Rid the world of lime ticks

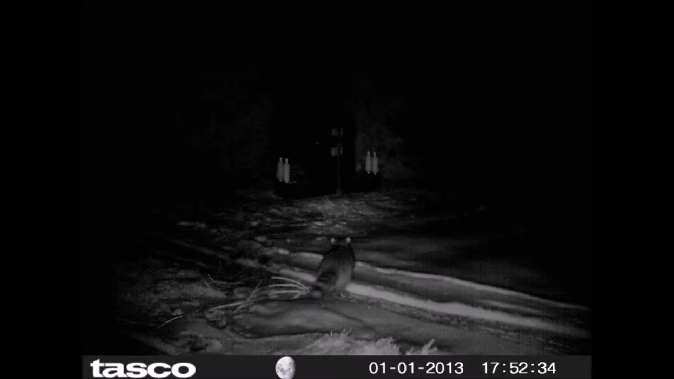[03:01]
But we have this feeder here to feed deer primarily because deer is the biggest vector for carrying ticks around on our farm. And it's important that we control the tick population because we get claims from our employees when they get bit by a tick for Lyme disease which drives up our workman's compensation.